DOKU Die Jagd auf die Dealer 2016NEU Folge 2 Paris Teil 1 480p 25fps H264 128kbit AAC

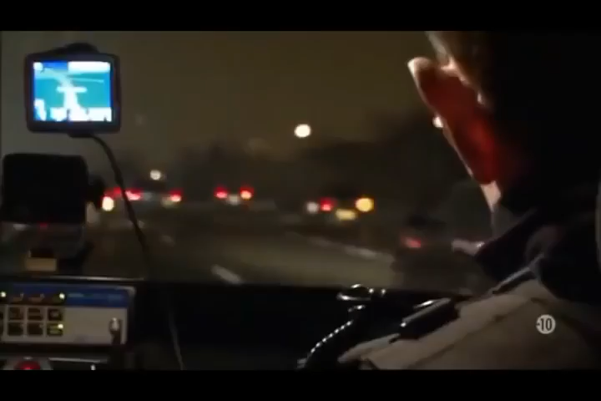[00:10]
Apparemment, c'est une bagarre entre cités. Es ist 22 Uhr und die Beamten bekamen den Funkspruch, es hätte einen Schusswechsel gegeben.
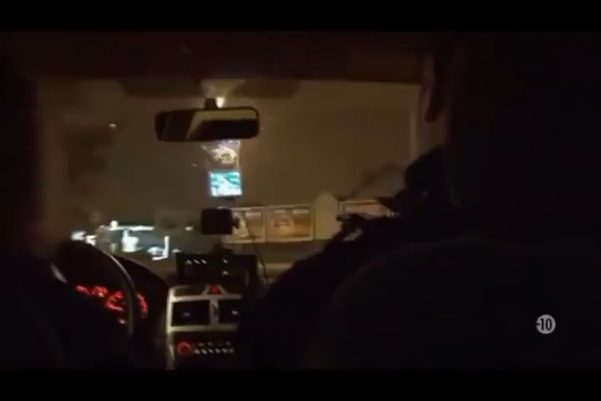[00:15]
Es hat bereits zwei Verletzte gegeben.
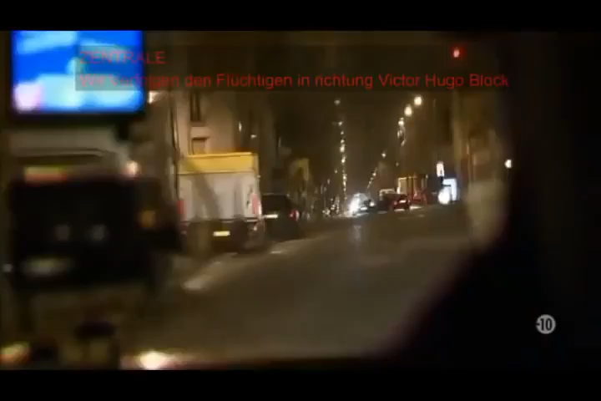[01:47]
Plötzlich bekommen die Beamten den Funkspruch, dass ein Fahrzeug wenige Meter von uns entfernt eine Polizeikontrolle durchbrach.